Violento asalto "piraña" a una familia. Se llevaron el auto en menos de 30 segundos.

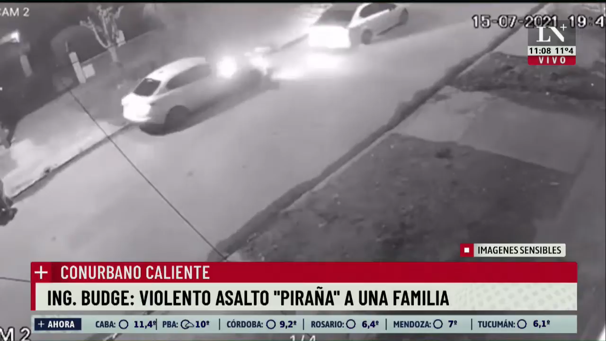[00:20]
Seis. Cinco se bajan del auto gris. Vamos a poner la imagen de vuelta. Estás... O sea, en el auto de los ladrones solo se queda el conductor. Exactamente.
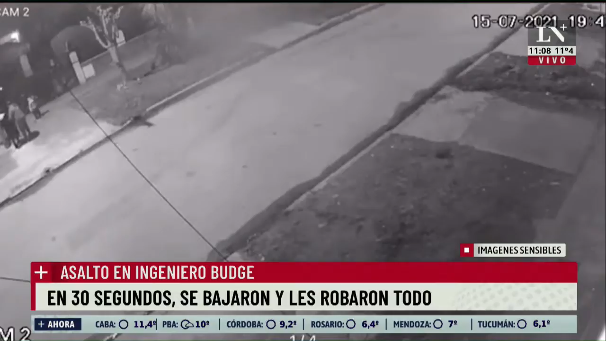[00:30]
Y se bajan cinco. Y bajan todos, que son cinco. Mirá, ahí está. Contá. Dos.
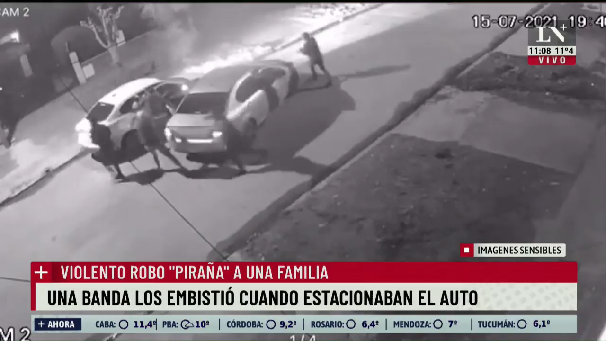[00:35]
Tremendo. Cinco. Todos armados. Muy violentos. Muy violentos. Primero lo habían encerrado al auto, ¿no? Exactamente, para que no escape. Para que el conductor no trate de escapar. Y empiezan a bajar a los ocupantes del auto. Son tres ocupantes.
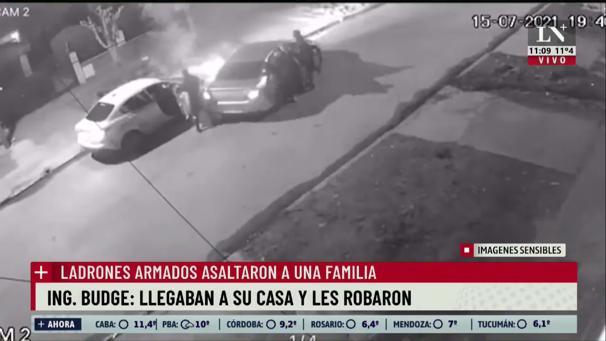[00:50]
Un matrimonio con el chiquito de ocho años. El chiquito estaba naciendo trasero, lo hacen, bajan por atrás. Mirá, baja con las manos levantadas.
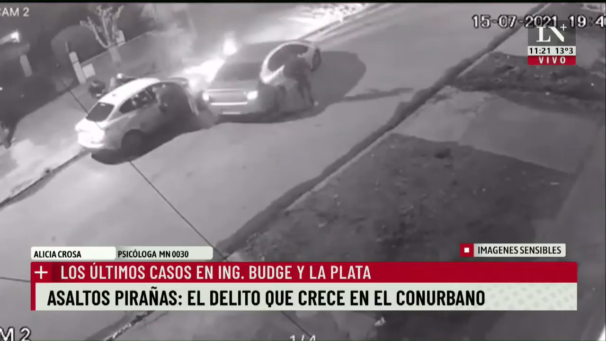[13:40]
a dejar a la mujer a la mujer que está embarazada de más de 8 meses ya en 2 semanas tiene fecha para dar a luz bueno cuando se estaban bajando le interceptan otro auto y estos 5 delincuentes armados le piden el auto son muy violentos los hacen
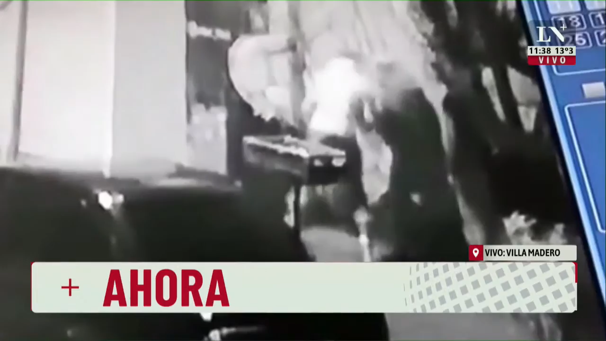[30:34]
el camionero que estaba llegando ve la escena ahí vuelve ahí está volviendo ahí pasa por adelante del camión y el camionero fijate les dice algo
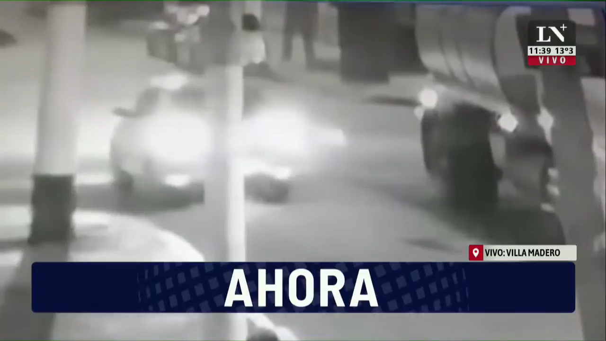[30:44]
y le dispara y se van directamente acá está la imagen mirá de vuelta
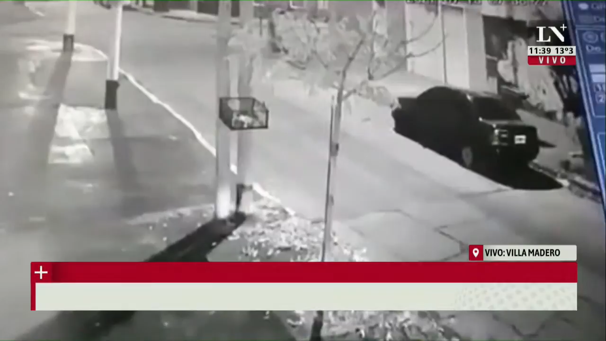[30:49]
Coronel Domínguez y Cusco ahora nosotros vamos al lugar por este episodio que quedó registrado